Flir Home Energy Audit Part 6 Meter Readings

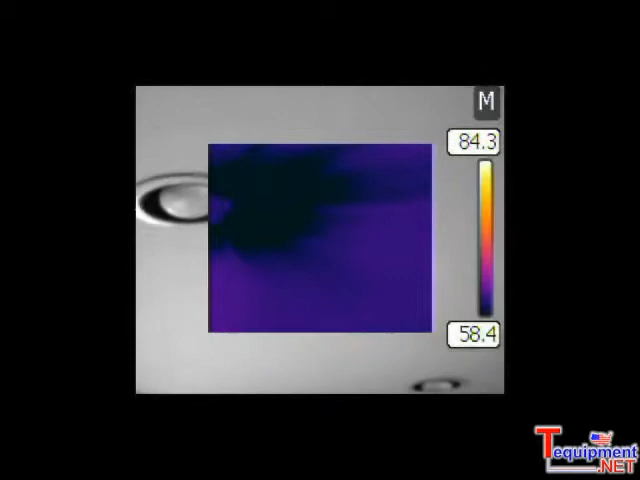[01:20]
Yeah, so right here we have a recessed light, definitely air infiltration, and recommend putting an insulation box on top of it, possibly replacing the light bulb with a